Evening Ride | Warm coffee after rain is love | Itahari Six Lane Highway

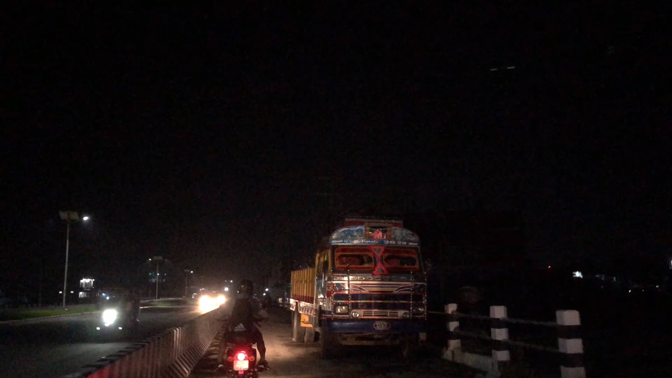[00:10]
So obviously it's like a evening, right? Featuring aka Yake, right, on his brand new 350 classic rear nail felt.
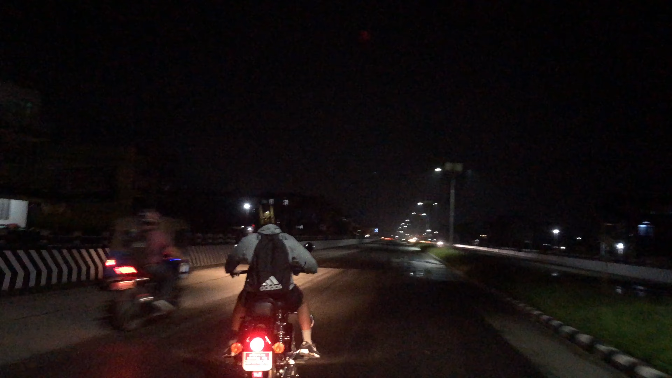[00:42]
halka change on the mic line. Look at the view guys, Itahari highway. Evening matches of the hinza but your love so your body of the bitama mati tupama
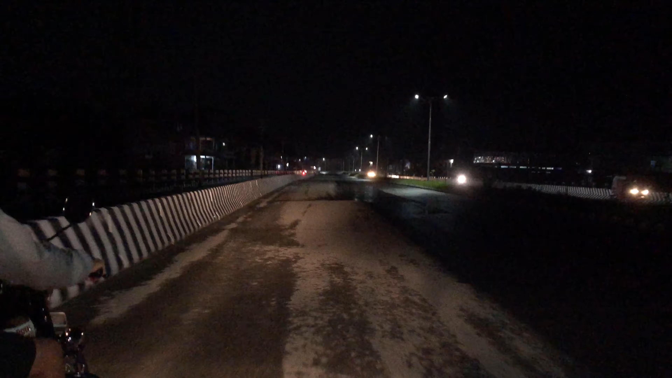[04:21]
इभिनिङ राइडमा अनि हाइवेलाई हेर्छु अनि चित्त बुझाउँछु के होइन यतिको राम्रो त बनाइदिएको छ भनेर कुरो